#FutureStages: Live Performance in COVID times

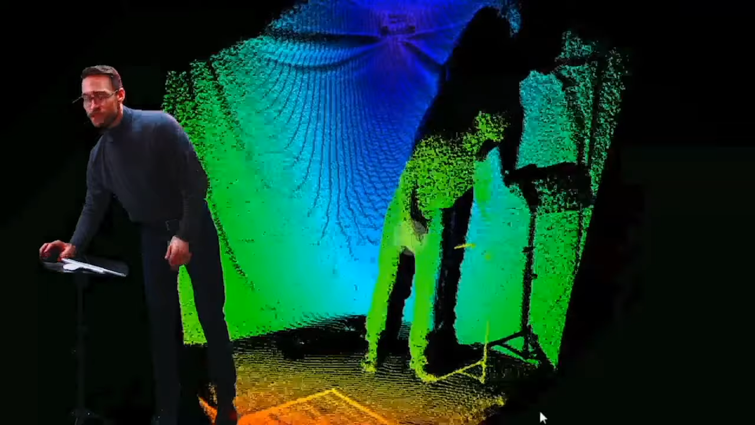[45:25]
The Xbox also can capture what is called volumetric video,
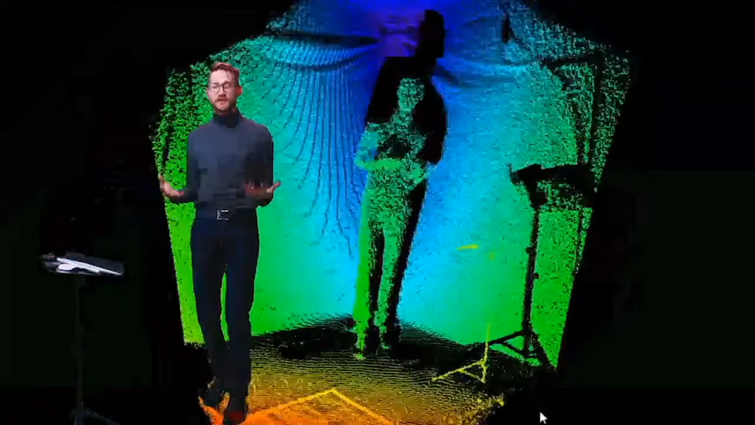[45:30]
which is basically just a 3D interpretation of what the depth camera sees,
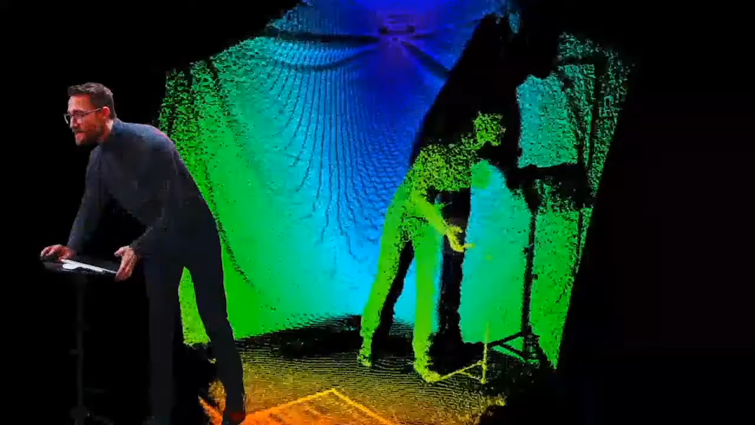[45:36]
and this can be moved around to anywhere in the space.
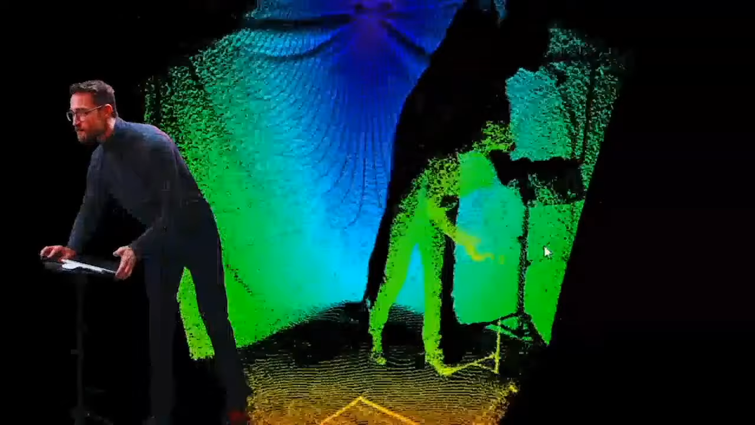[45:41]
So even though the camera itself is not moving, it's trying to extrapolate what those data points would look like from that angle.